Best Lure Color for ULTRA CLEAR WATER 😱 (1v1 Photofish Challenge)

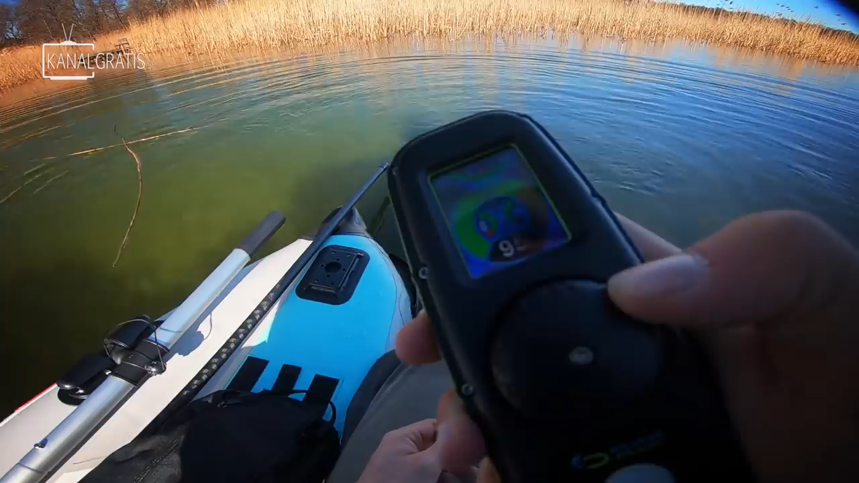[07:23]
So we just started fishing here, this weed line, and it looks like it looks crazy.